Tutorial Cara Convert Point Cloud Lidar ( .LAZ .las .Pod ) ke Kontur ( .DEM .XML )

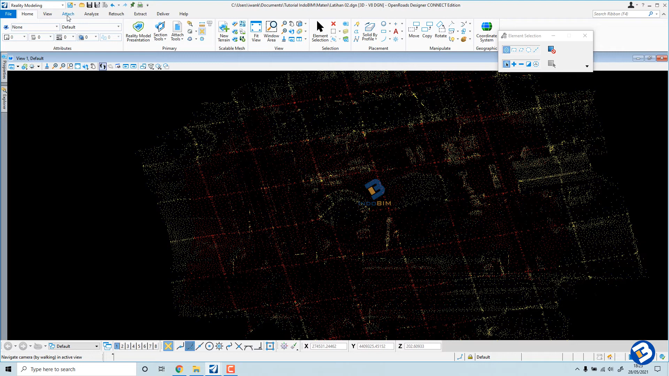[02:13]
caranya yaitu yang pertama kita harus klasifikasi dulu atau memisahkan dulu antara yang warna merah dan warna kuning yaitu caranya kita bagian tetes kemudian ke point cloud kemudian kita disini kita pilih bagian export kita tunggu kita pilih font-court nya oke nah disini pada classification kita klik dulu kemudian kita unchecklist ke yang lain ground
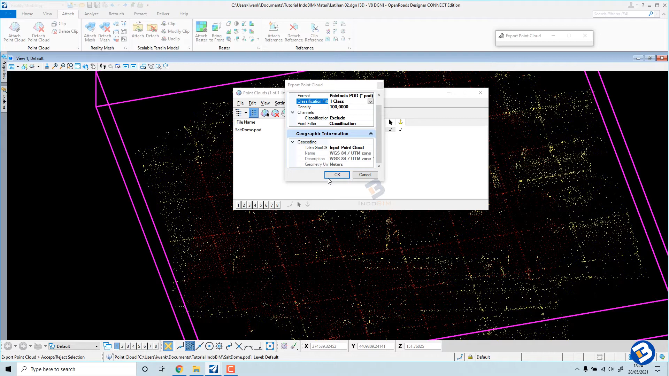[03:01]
kemudian selanjutnya untuk geographic informationnya nggak usah diganti ini selama mencualikan file source-nya kemudian kita pilih oke kemudian kita kasih nama yang berbeda yaitu soldon ground
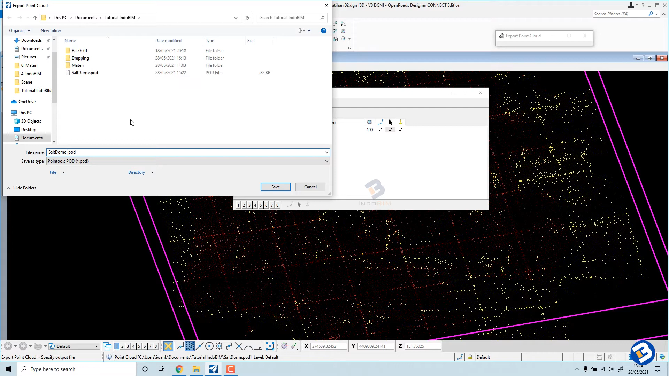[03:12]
kemudian kita pilih save
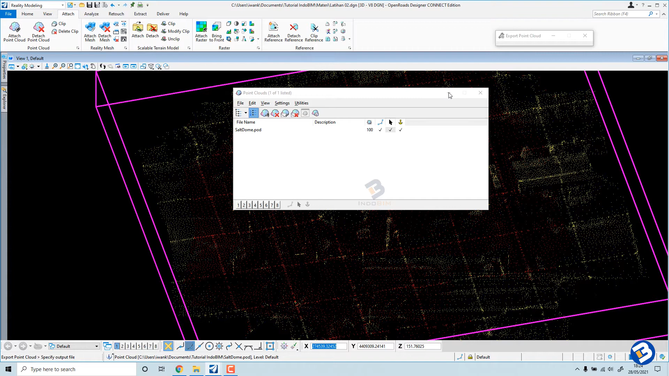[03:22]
oke selanjutnya ini bisa teman-teman lihat kalau kita rotate disini untuk yang
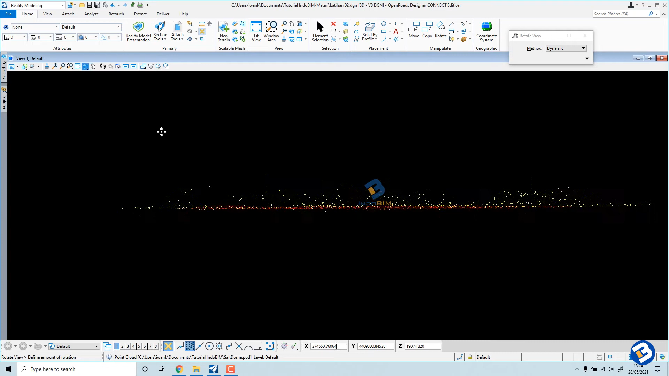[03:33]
di bawah yang warna merah adalah groundnya yang kuning-kuning di bagian atas ini ini adalah poin-poin selain ground yang mungkin biaya item bangunan ataupun tumbuh-tumbuhan yang
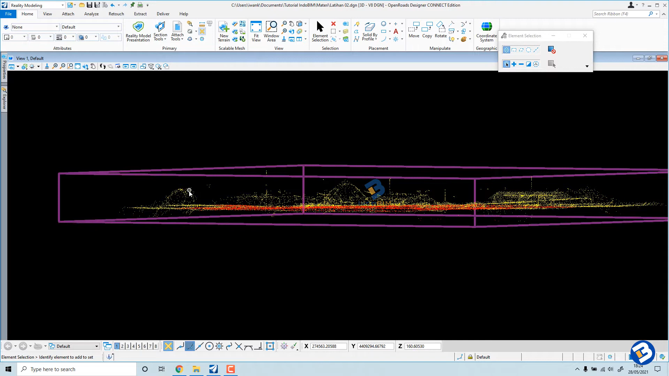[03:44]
tertembak oleh laser scanner maupun oleh lidar selanjutnya untuk
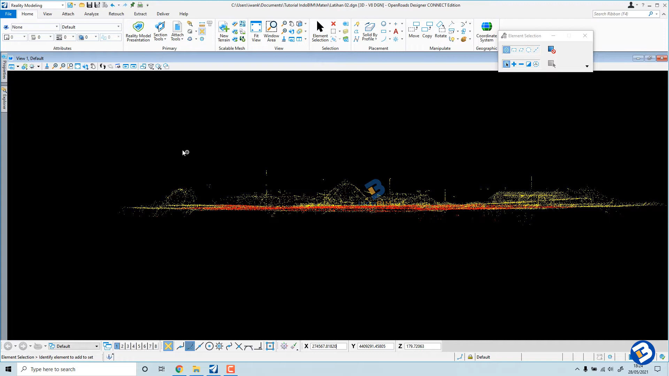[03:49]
membandingkannya kita atas dulu di bagian tadi yang groundnya
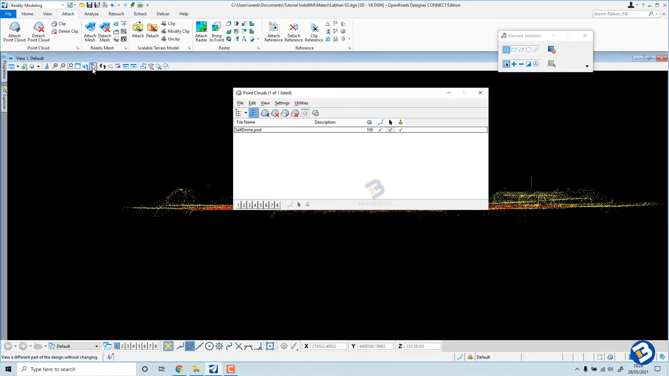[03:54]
kita tampilkan sampai atas dulu top ini mungkin bisa kita minimize dulu
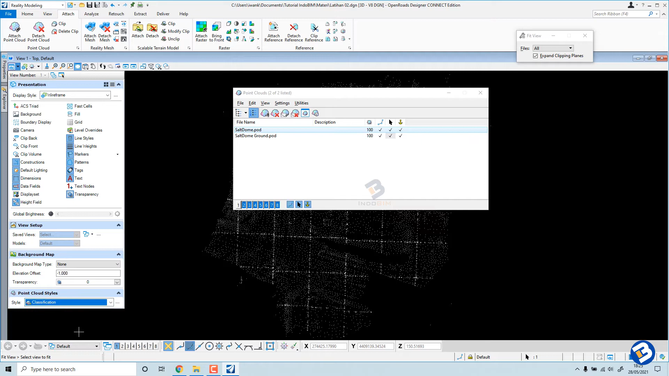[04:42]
ini adalah yang tanah tadi yang ground saja jadi lihat bedanya
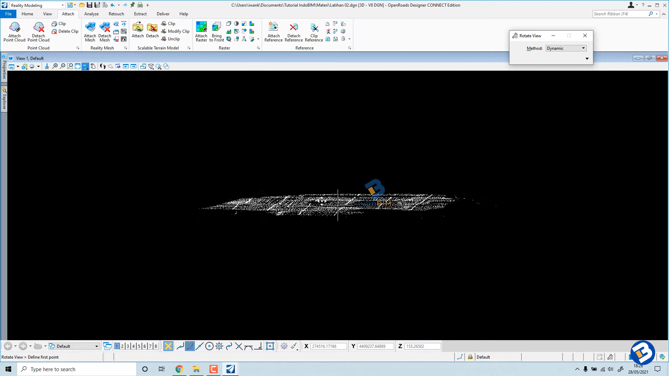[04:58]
biar lebih datar jika dibandingkan dengan yang tadi ketika belum di
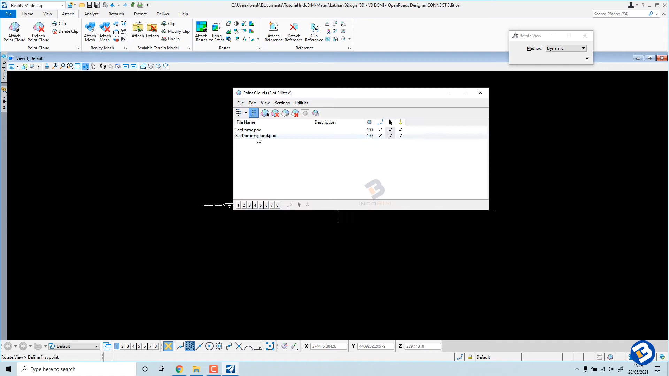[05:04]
klasifikasi kita tampilkan
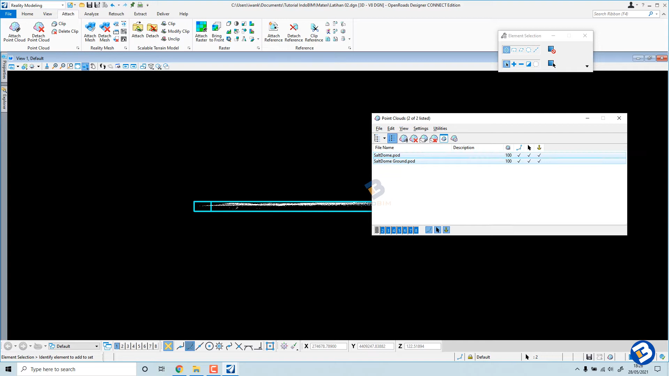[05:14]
jadinya di warna kuning ini adalah tadi yang ketika belum
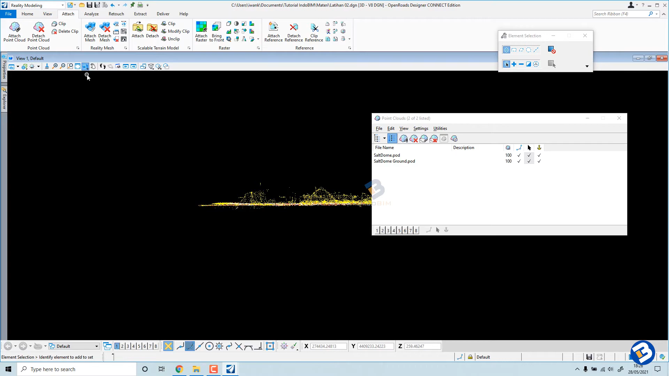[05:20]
kita pisahkan antara ground dan item lainnya yang disini yang putih ini adalah poin
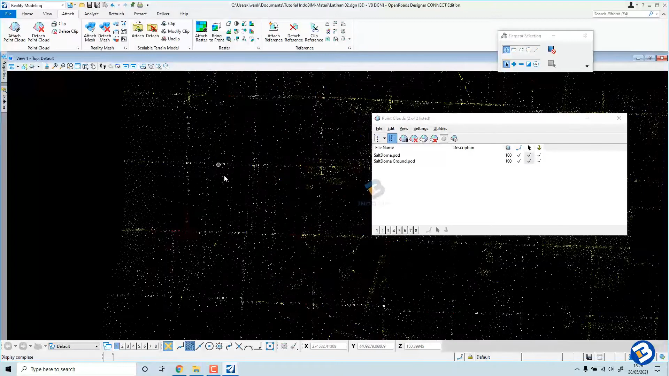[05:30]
daripada ground itu sendiri ya sudah kita hilangkan yang tadi yang warna kuning sedangkan yang warna merah adalah existing yang tadi sebelum kita pisahkan tadi
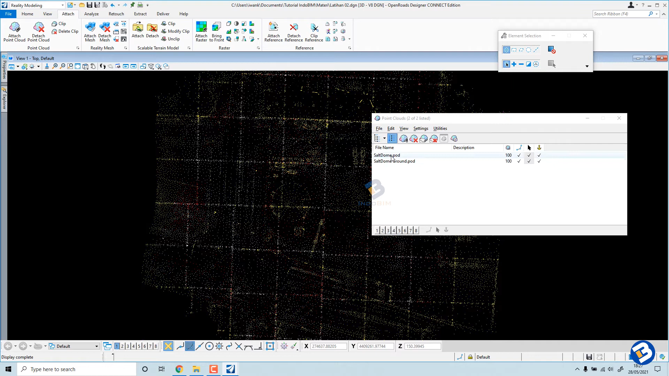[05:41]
sini masuk saja untuk mengubah menjadi kontur kita perlu and the text atau the text dulu untuk file lamanya kita sisakan ini
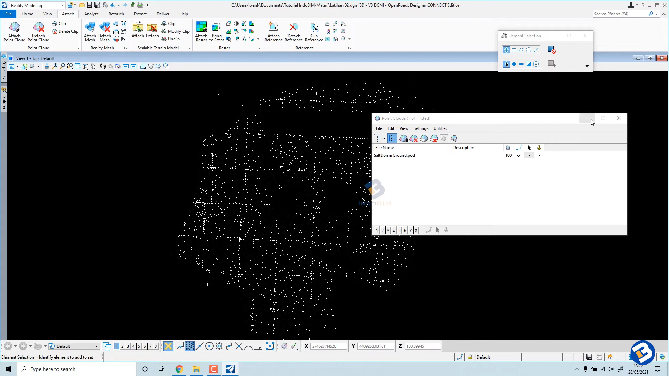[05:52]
yang hanya bro nya saja tadi sini ada tanda-tanda lubang ya nah disini sebenarnya di atasnya ini ada semacam bangunan misalnya ada bangunan kemudian groundnya tidak terbaca sama software karena waktu kita klasifikasi di era ini dianggap ada bangunan sehingga ketika kita ambil groundnya saja untuk titik-titik yang sebelah sini akan hilang karena dia merupakan sebuah
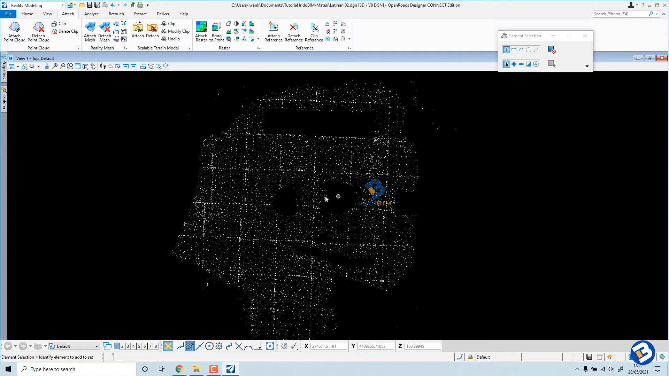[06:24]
bangunan nah nanti ketika kita convert menjadi sebuah kontur nanti secara iterasi sendiri maka di sini akan menjadi close-up atau menutup dengan kontur menyesuaikan dengan iterasi hasil software langsung saja di sini teman-teman
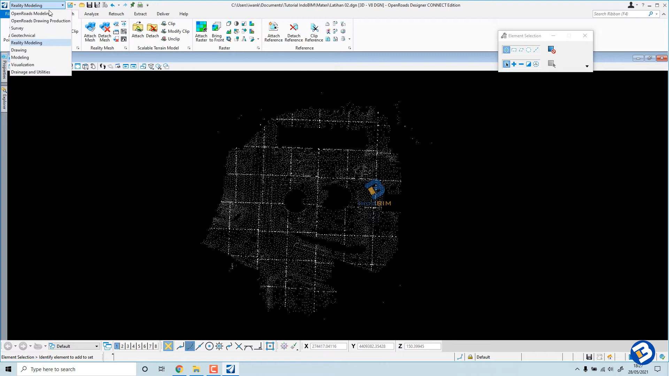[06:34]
lanjut ke bagian Open Root Modeling kemudian import train
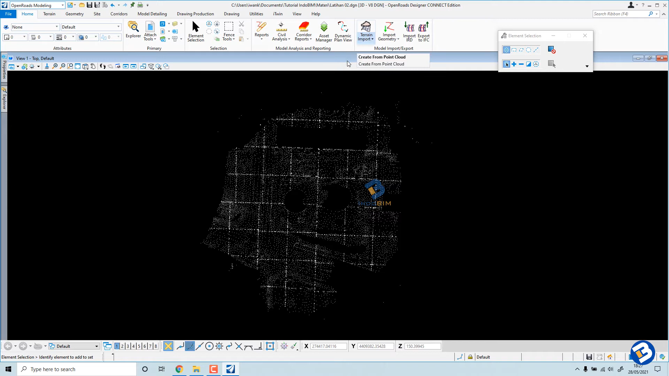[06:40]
kemudian pilih di bagian from point cloud oke kemudian kita pilih untuk fitur definitionnya kita pilih oke kemudian kita
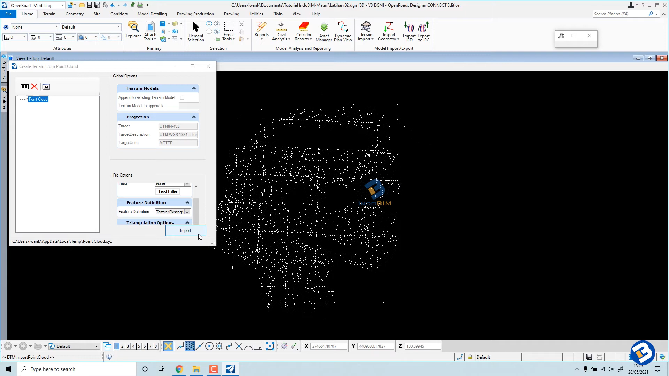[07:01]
pilih import oke selesai kemudian
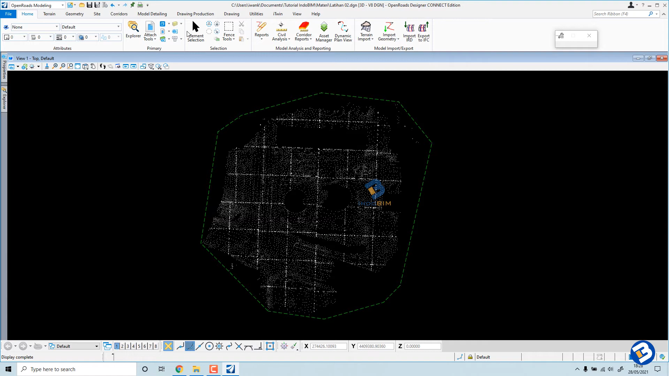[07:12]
coba kita tampilkan untuk konturnya di bagian properties to point cloudnya coba kita minimize
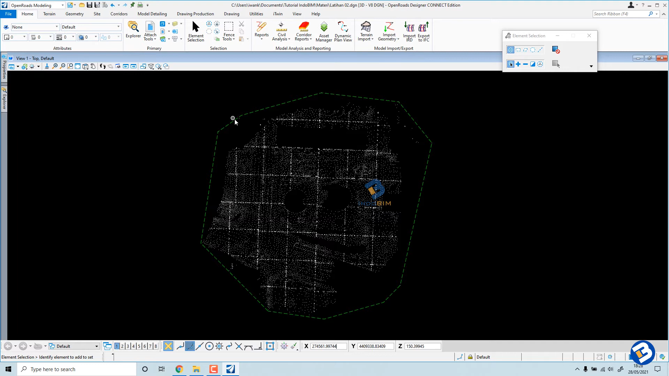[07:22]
dulu kita tampilkan di konturnya oke kita on kan di bagian masjur kontur
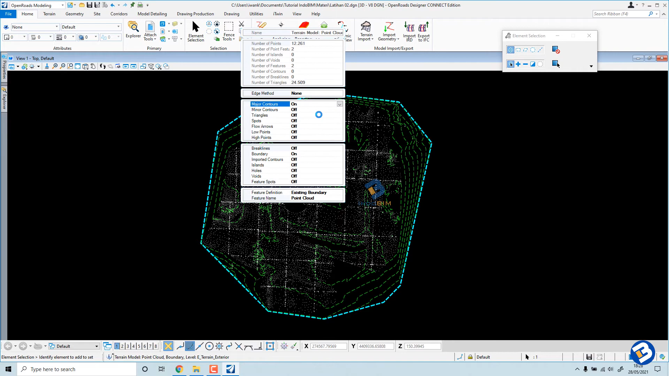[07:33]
dan ini adalah minor kontur jadi
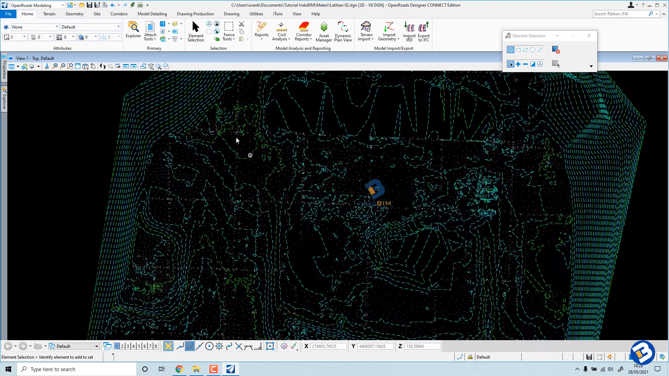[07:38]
lihat untuk yang warna hijau ini adalah untuk
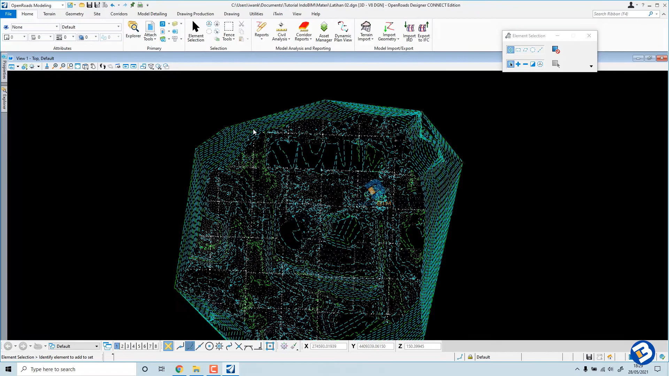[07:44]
minor konturnya kita kita rotate ini
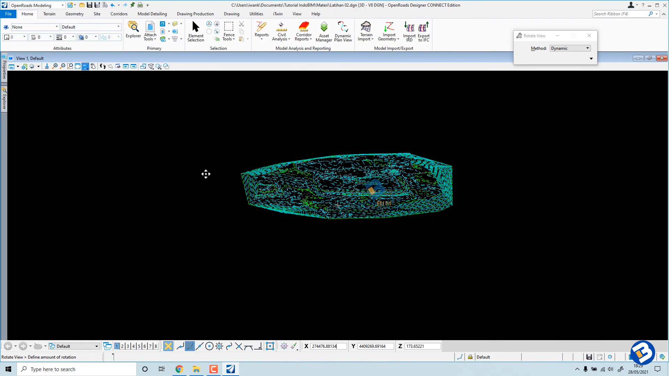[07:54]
adalah perbedaan konturnya seperti ini selanjutnya